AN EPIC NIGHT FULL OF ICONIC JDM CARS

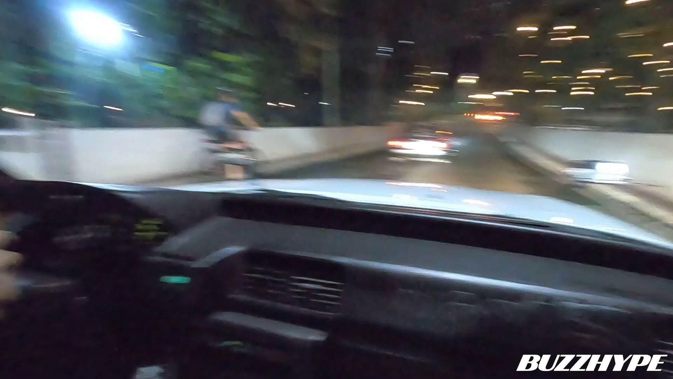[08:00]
Dito na tayo ngayon sa Jones Bridge. Alam ko may permit dito para mag-shoot eh.
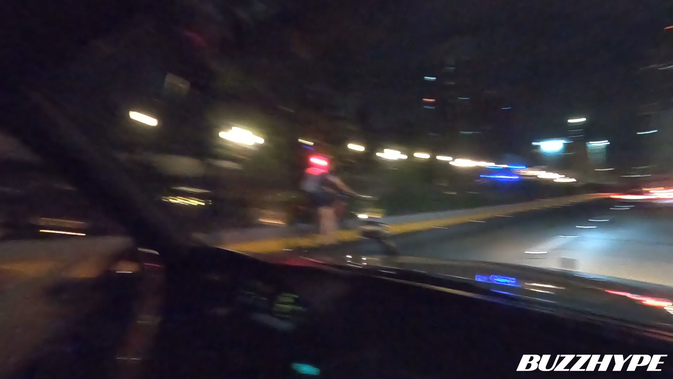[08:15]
Grabe yung ilaw kasi ganda ng bridge. So, dito na ako ngayon sa Jones Bridge.